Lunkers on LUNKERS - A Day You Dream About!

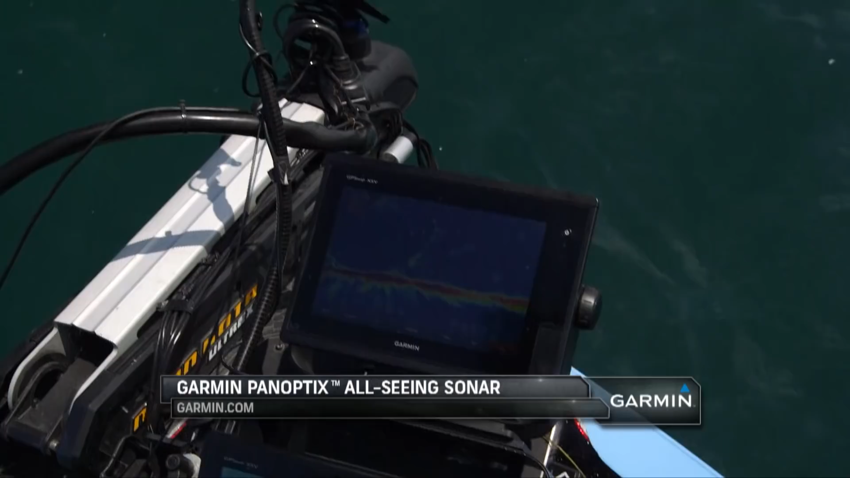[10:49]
You guys have no idea how it's clutch pretty that ridiculous. Thing is. There got he him. Is. You got him? There's another one down there.
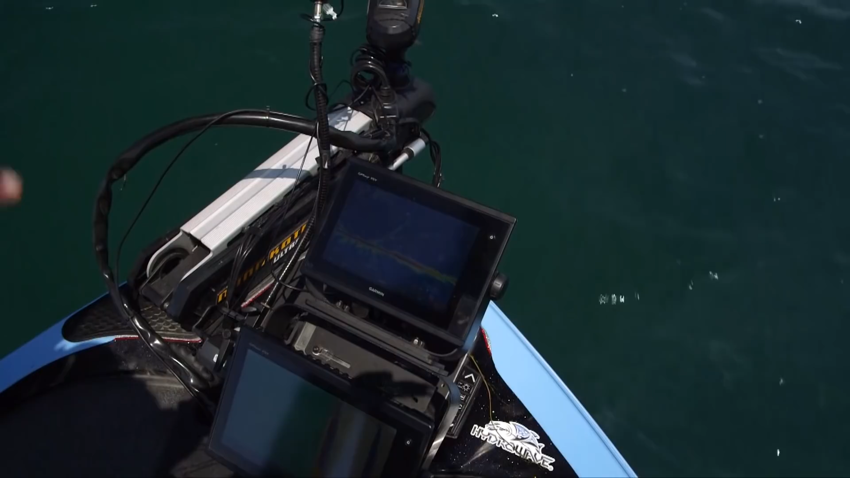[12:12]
So that's what that little stuff is there. Got him. You got him? Got him. Big oh one. My gosh. Oh, it's a giant.